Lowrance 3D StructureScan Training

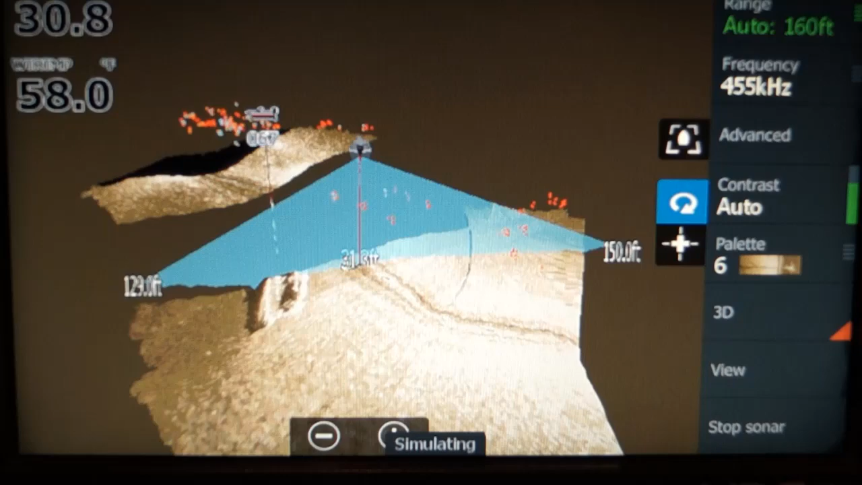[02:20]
So, when we're on this, I can touch the chart and rotate it. Notice how I rotate it this way.
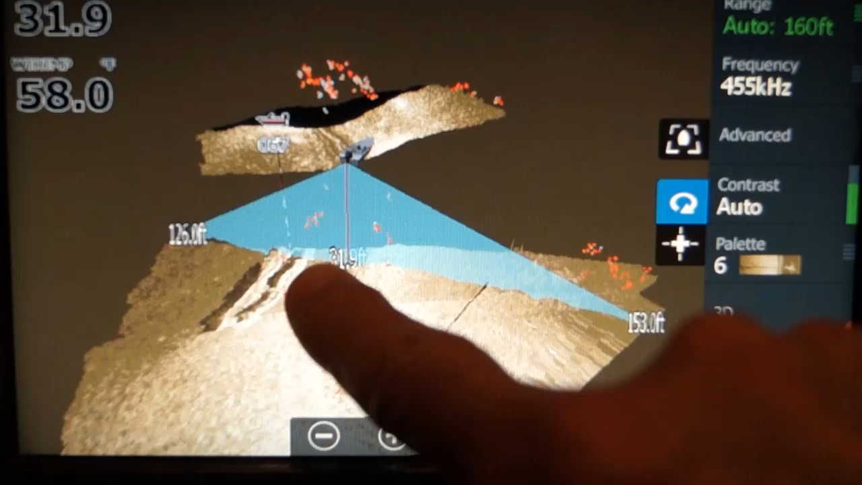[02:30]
On screen: water 58.0°F
I can rotate it like this so you have more of a down view, and I can rotate it up.
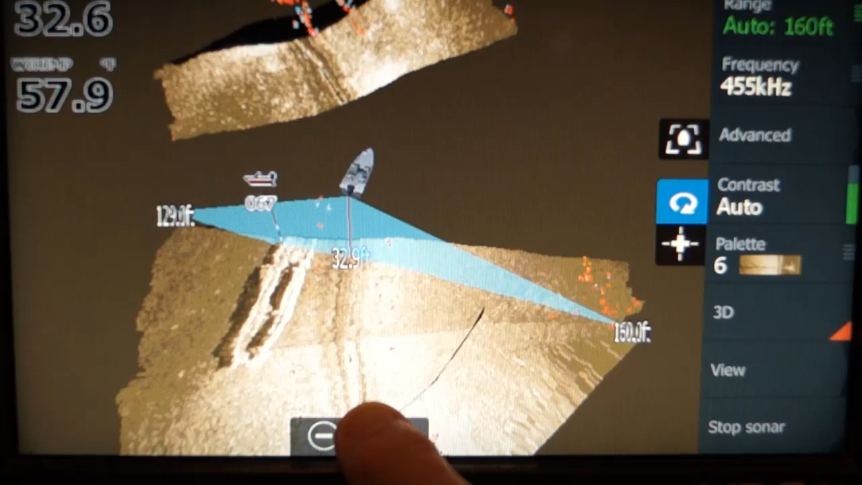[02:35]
On screen: water 57.9°F
So, you can have a different view in a second if you want to.
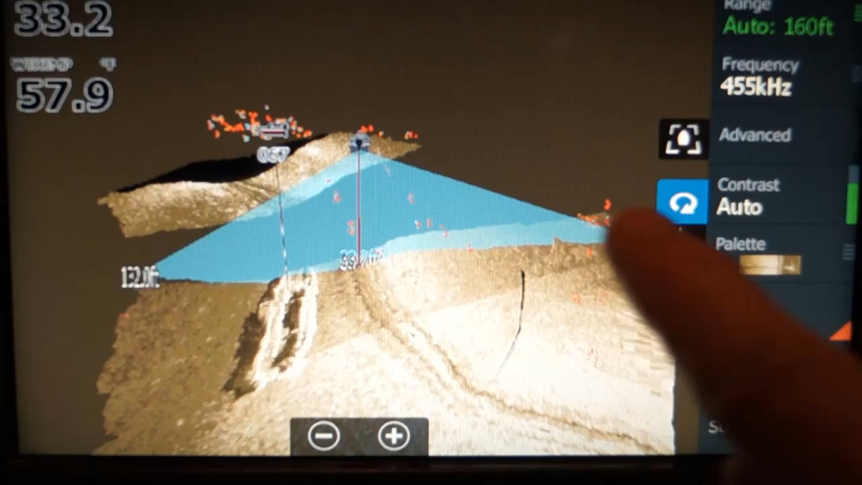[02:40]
On screen: water 57.9°F
Notice the drop-off.
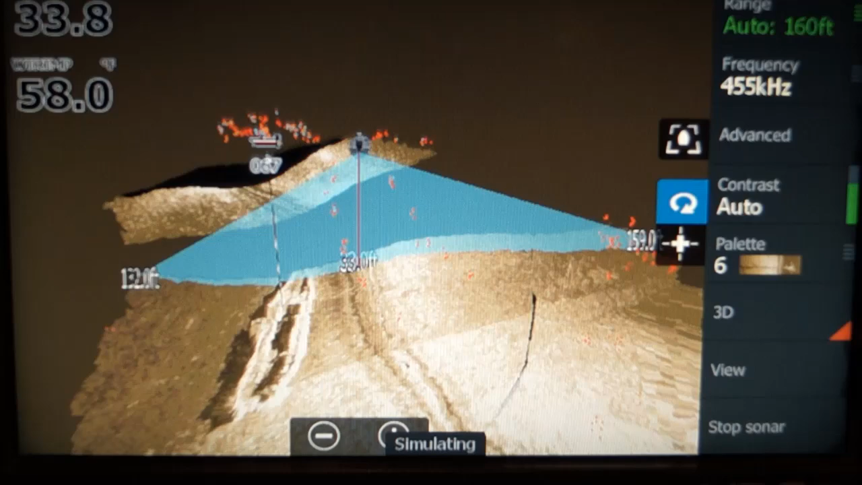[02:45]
You notice right here that it is higher, and then it drops off over that boat.
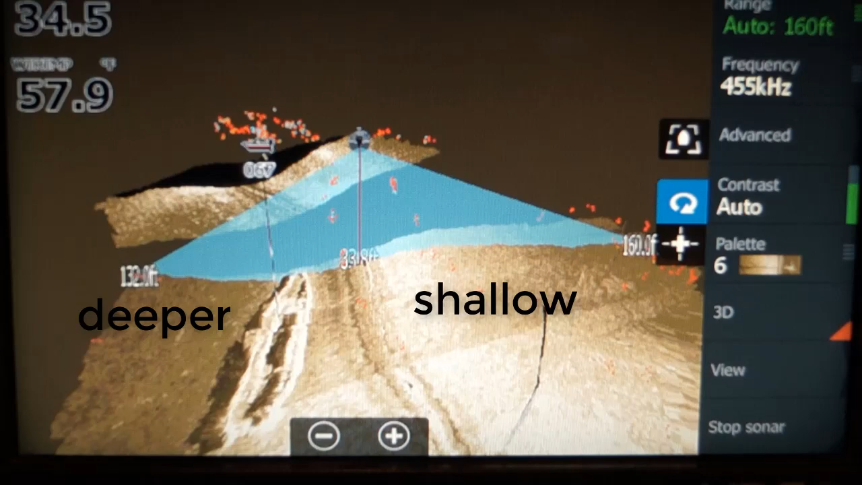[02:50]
We'll discuss that boat later.
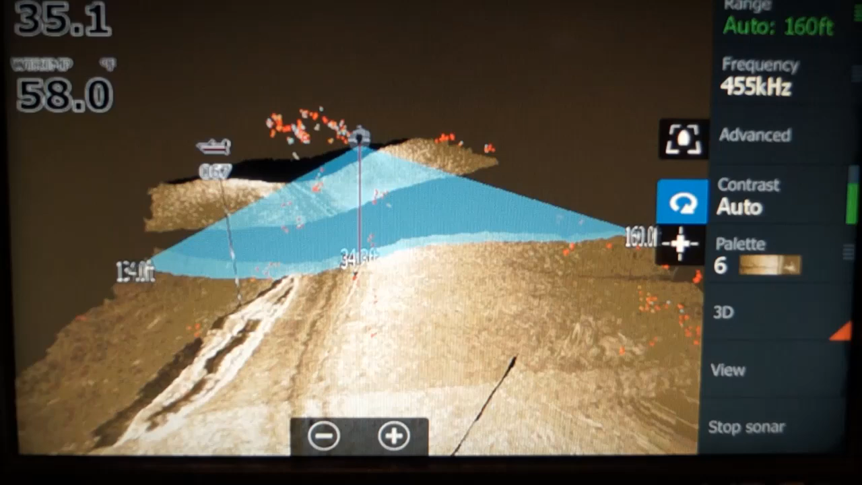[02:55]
The other icon is the cursor icon.
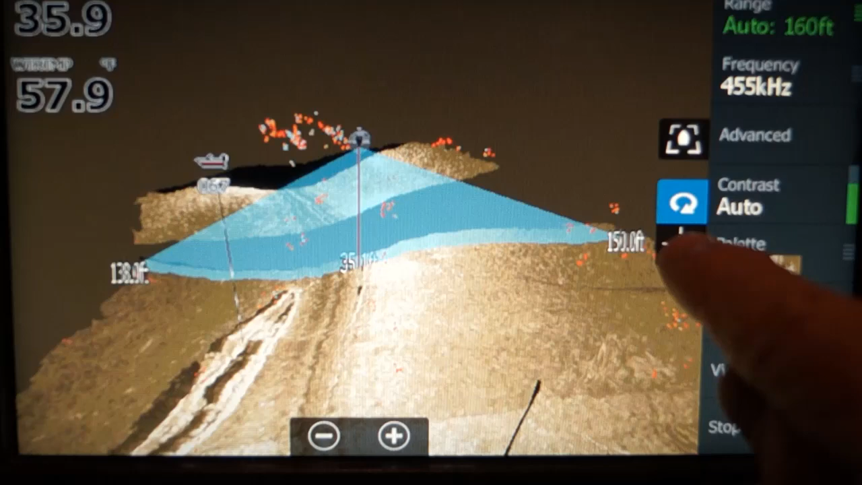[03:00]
Notice up at the top, and all of a sudden, now you've got history. Now, you can go back in history if you would like to.
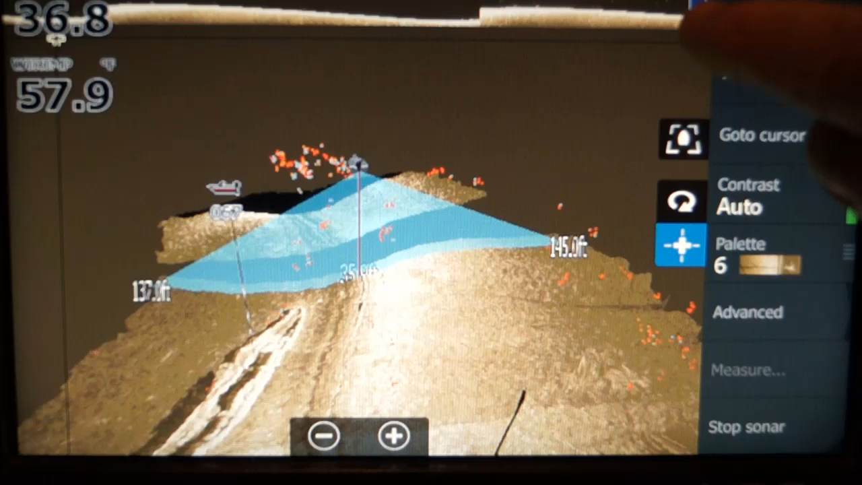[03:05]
On screen: water 57.9°F
Notice how I'm moving my finger, dragging it across, and you're going back in history.
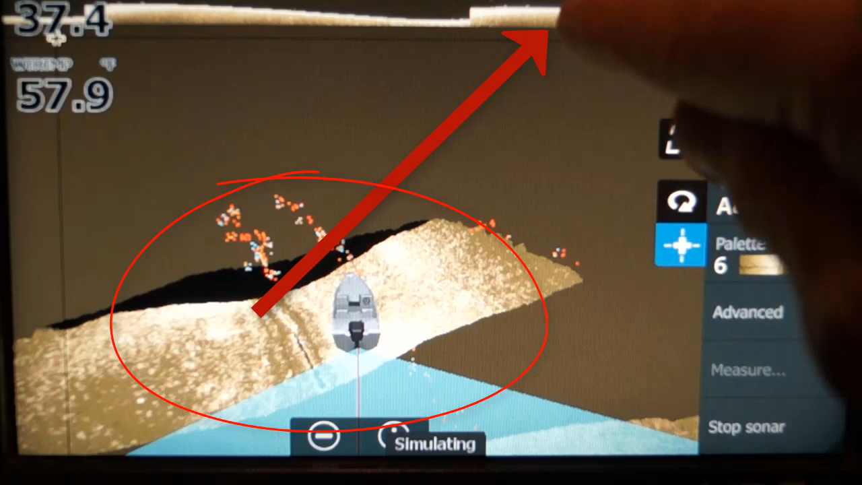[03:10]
On screen: water 57.9°F
If you want to get it off that, you go here.
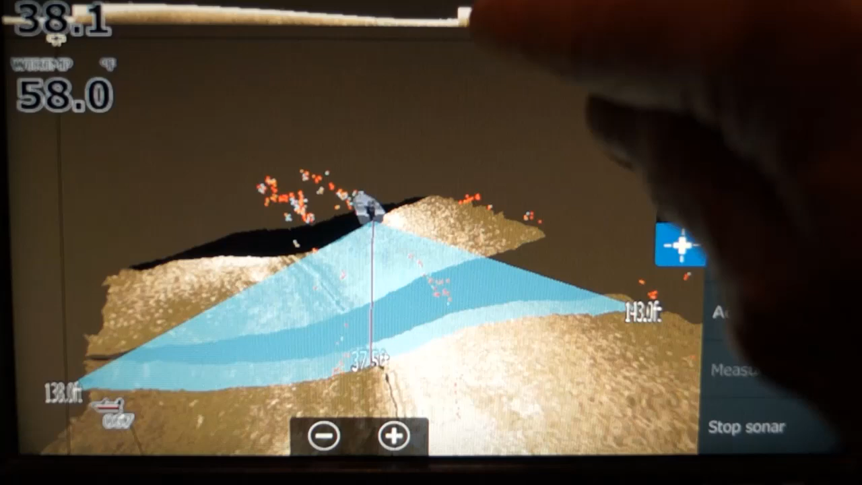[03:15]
That returns you to the center, and you start over. That's the top icon.
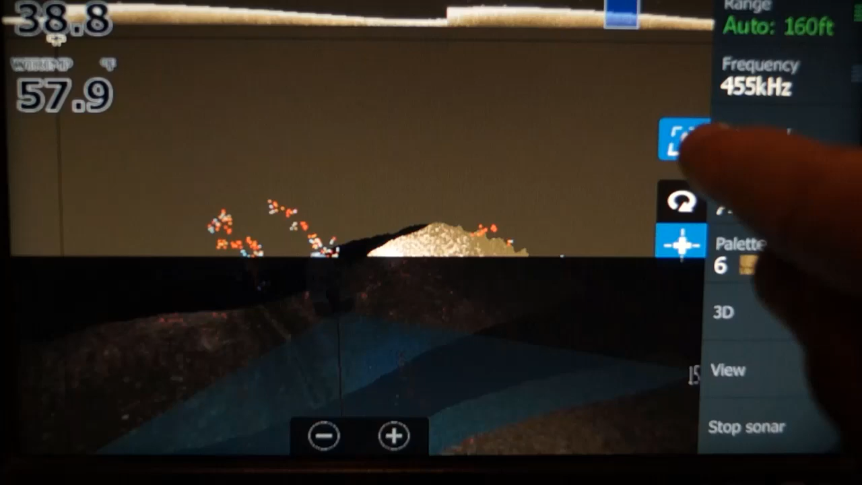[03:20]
On screen: water 57.9°F
When you're in the cursor mode, it's the only time you can create a waypoint. Notice I've created a waypoint on top of that boat.
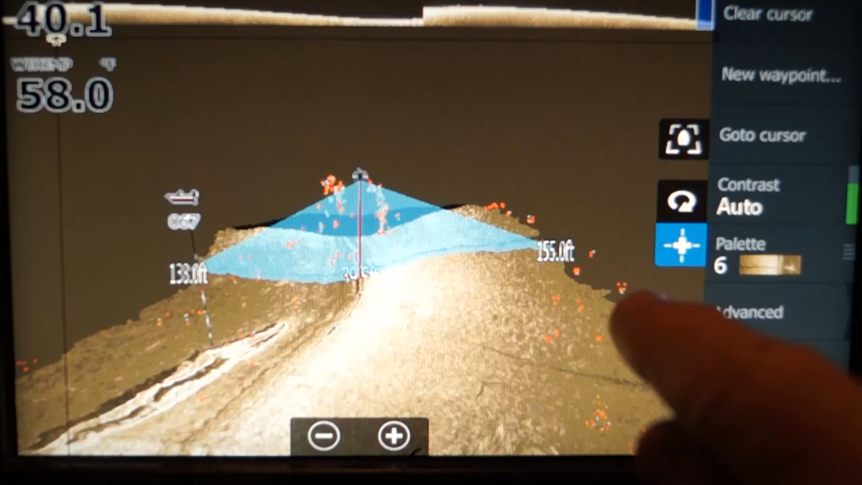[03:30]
Now, if I want to, I can put one right here. So, I touch the screen.
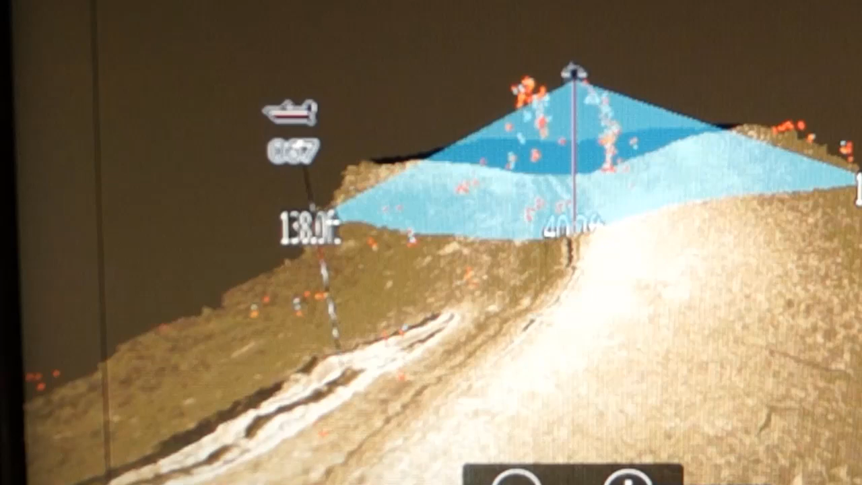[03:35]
I touch new waypoint, and I'll touch that as a boat again.
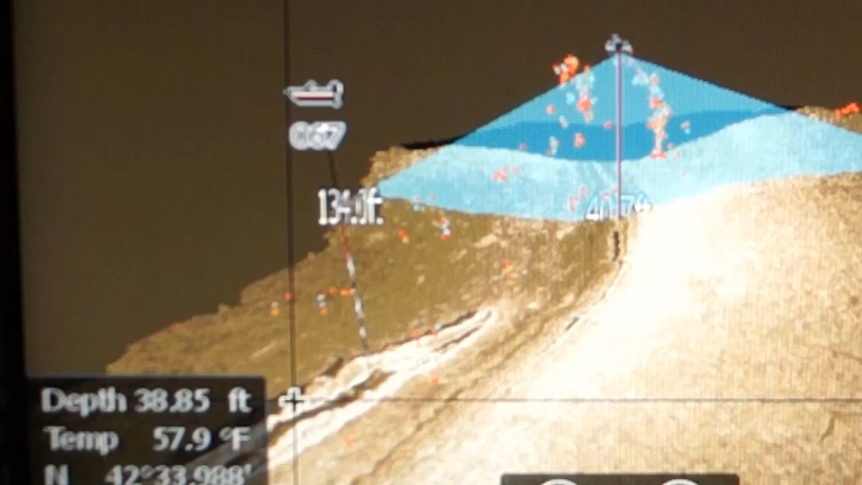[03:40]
On screen: water 57.9°F
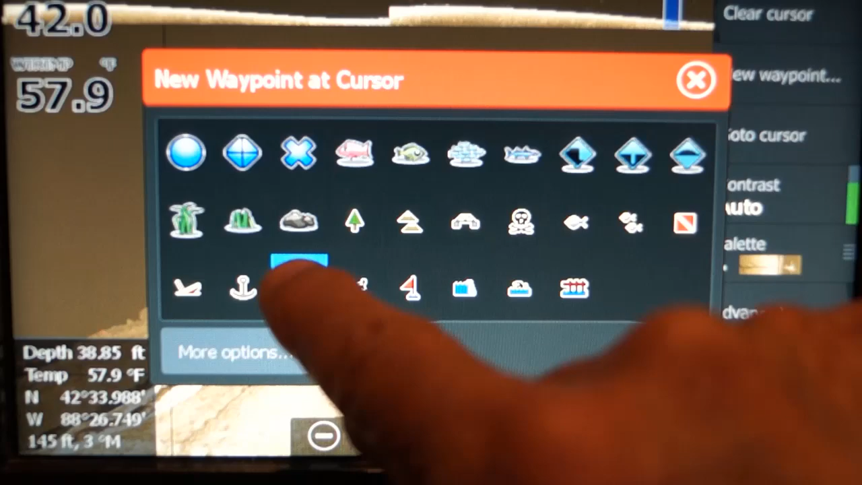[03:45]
On screen: water 57.9°F
So, now we have two boat icons over this sunken boat. Clear the cursor.
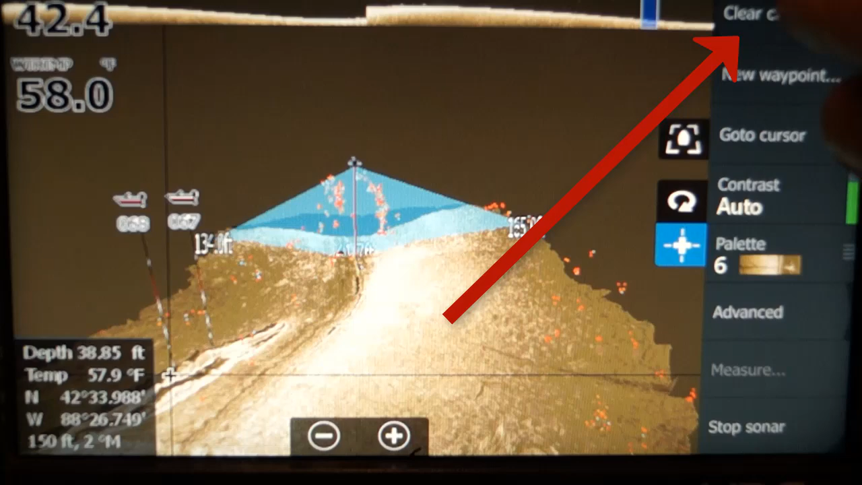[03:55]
Notice the red line going from the boat icon to the bottom.
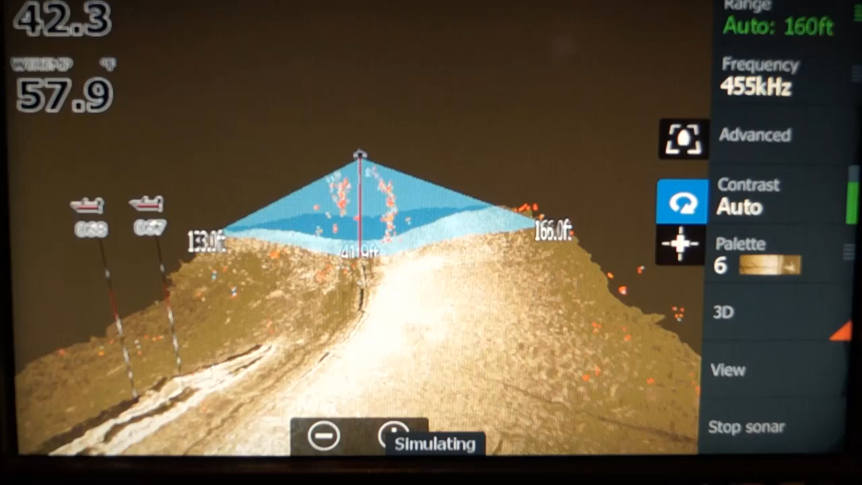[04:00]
That's telling you where the boat is sitting over the bottom.
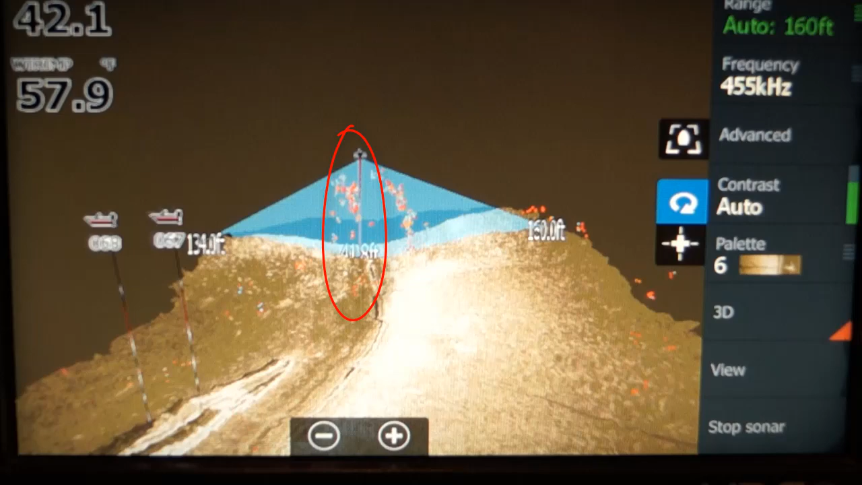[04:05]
Now, we've started over again.